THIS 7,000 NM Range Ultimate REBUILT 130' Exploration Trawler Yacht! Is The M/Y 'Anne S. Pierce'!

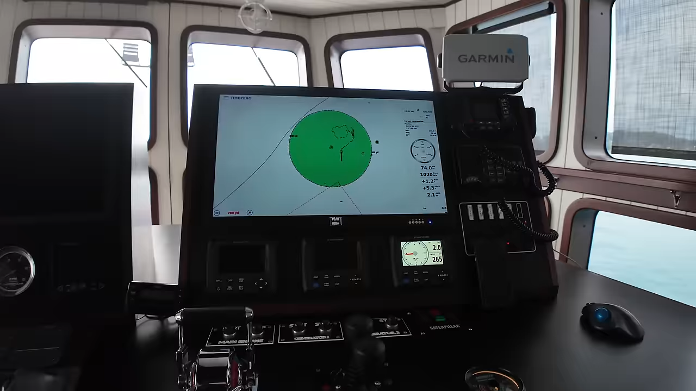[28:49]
And over here on the starboard side, have another multifunction display, more VHF radios over there. Controls for the bow and the stern thruster. And the thruster controls for the single engine as well.
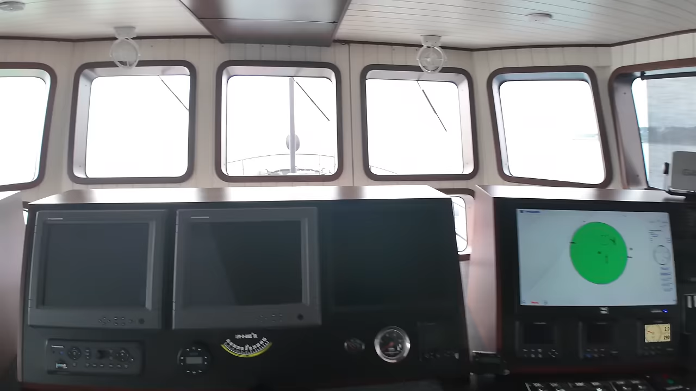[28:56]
But if I take a moment just to sit in the captain's chair, just so you can get an appreciation of the view you get up here. I mean, look at that.